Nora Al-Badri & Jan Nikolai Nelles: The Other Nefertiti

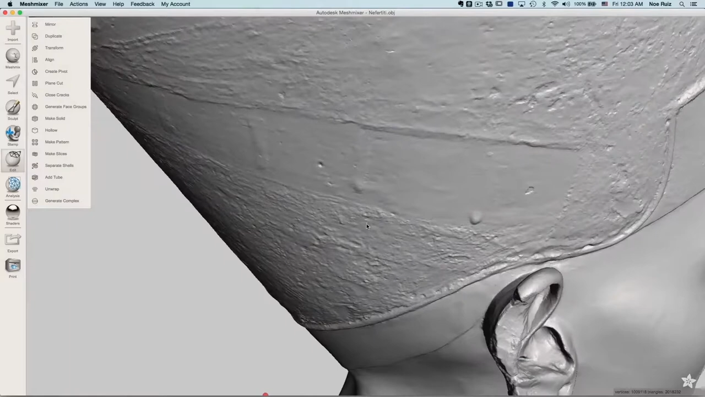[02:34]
I mean, every little crack, chip, and scratch is fully visible, which is no surprise because the mesh has a whopping 9 million polygons.